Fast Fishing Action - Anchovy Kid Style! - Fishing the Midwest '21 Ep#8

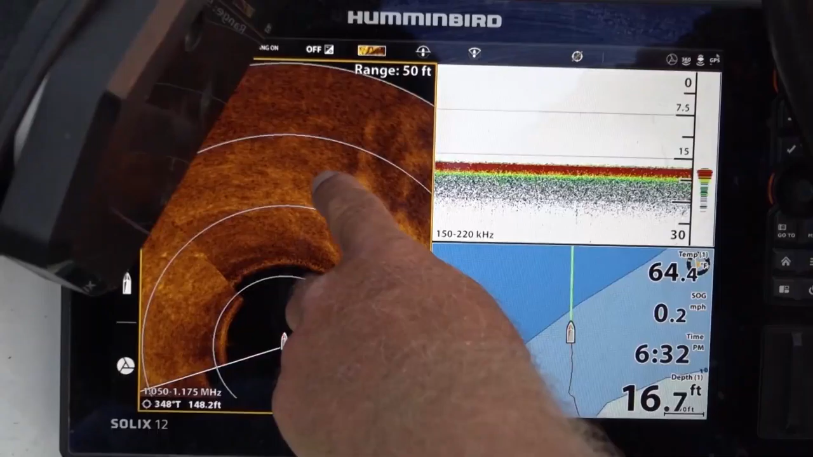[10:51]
On screen: depth 16.7 ft, speed 0.2 mph
like that one we just caught let's take a quick look we just caught that last fish kind of casting
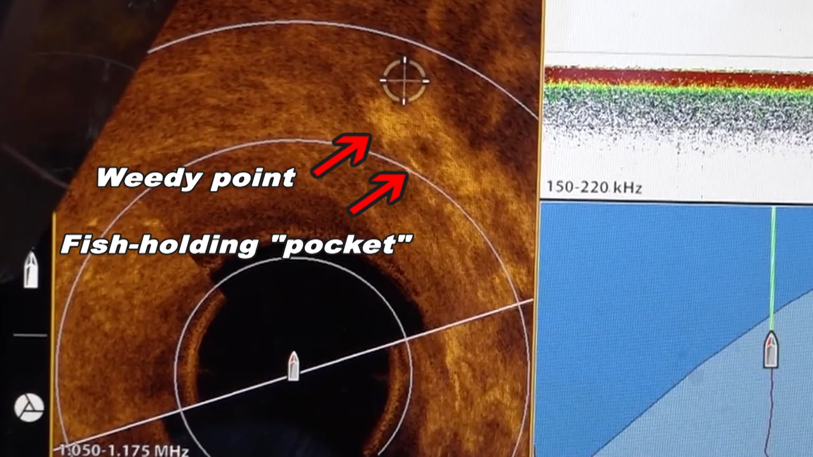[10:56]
to this little corner before that point as you can see that Mega 360 really helps us when fishing a deep weed line for largemouth
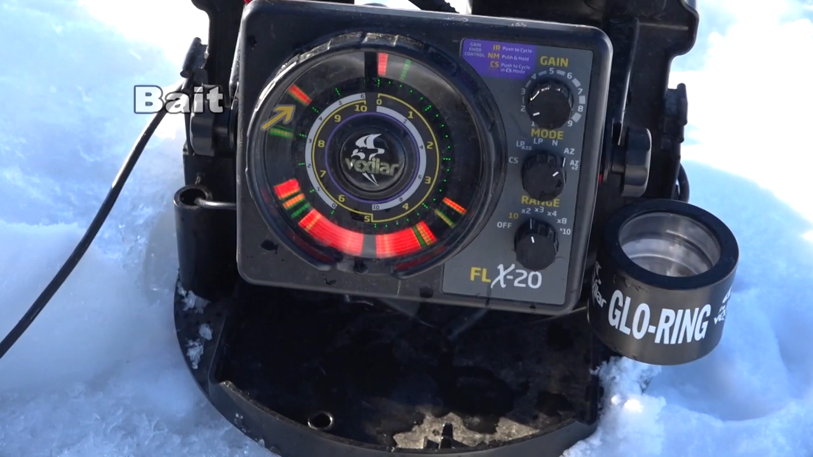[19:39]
That one wanted it. He knocked it straight up, knocked slack in the line.